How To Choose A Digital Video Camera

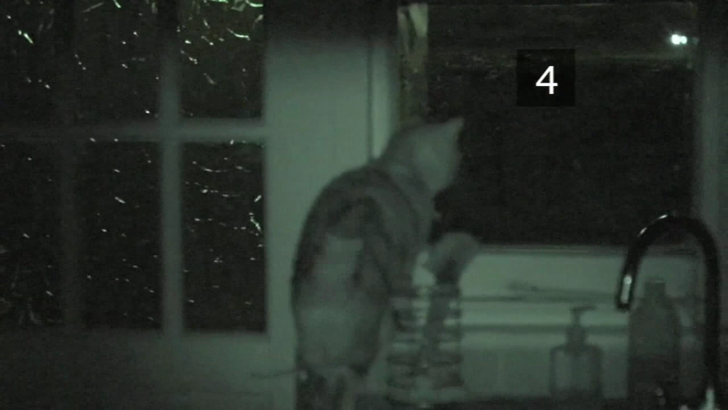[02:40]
Some models even come with a night vision function, making it possible to shoot in pitch black conditions.